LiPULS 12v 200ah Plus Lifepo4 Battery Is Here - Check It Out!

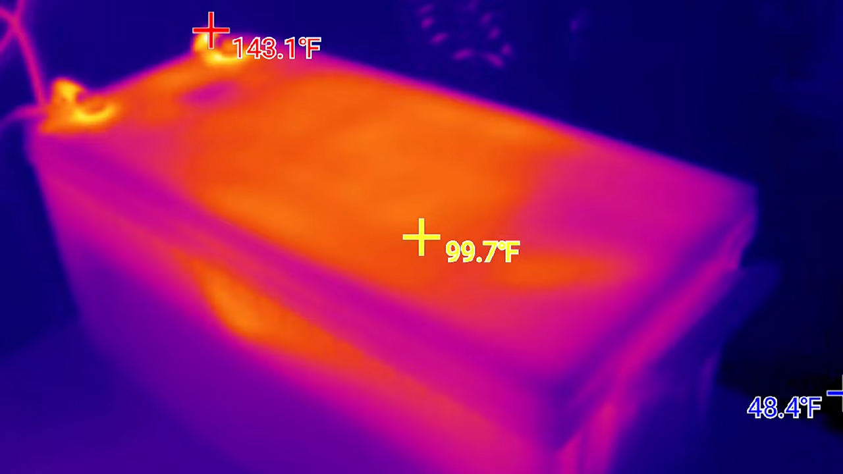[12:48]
On screen: spot 99.7°F, max 143.1°F
It doesn't read the cell temperature that's inside.
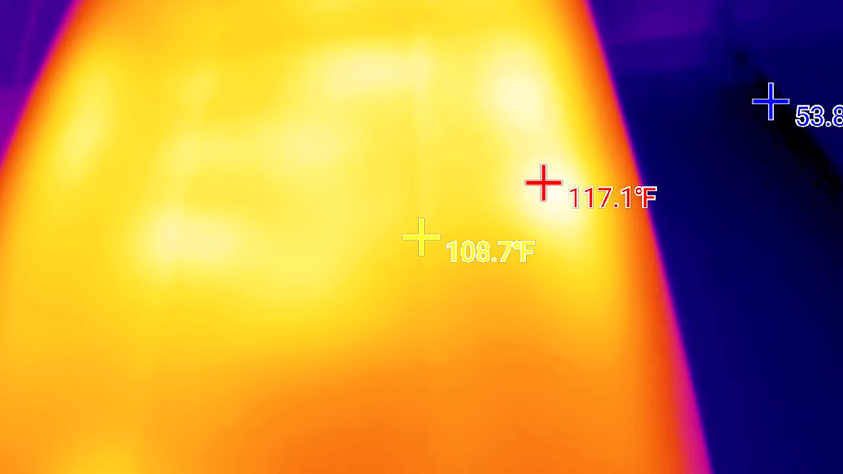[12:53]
On screen: spot 108.7°F, max 117.1°F
So this may have shut down simply because of the temperature of the cells. And that would be a good thing because it's protecting the battery.